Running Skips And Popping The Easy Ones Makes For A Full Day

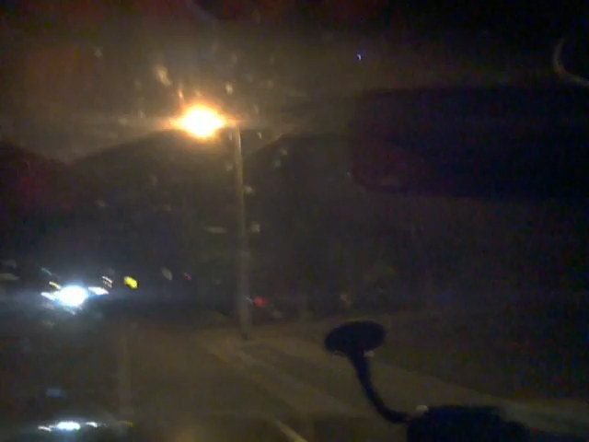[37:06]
This is a nice little well lit up section of road to do my turnaround on.